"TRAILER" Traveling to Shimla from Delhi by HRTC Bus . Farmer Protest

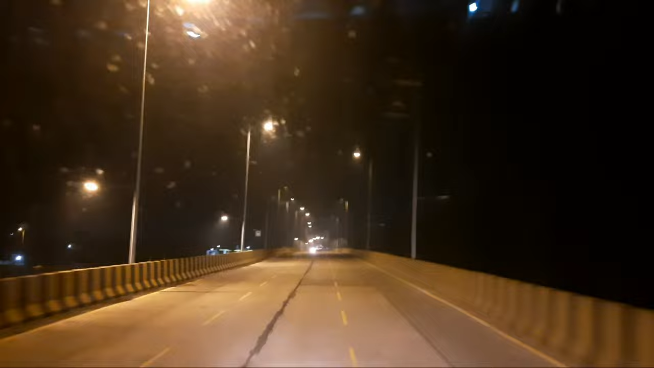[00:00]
और सिल्टा नैशनल हाईवे के चंडी गड़ी के लिए और किस फिंदर फ्लाई ओवर है दोस्तो पांच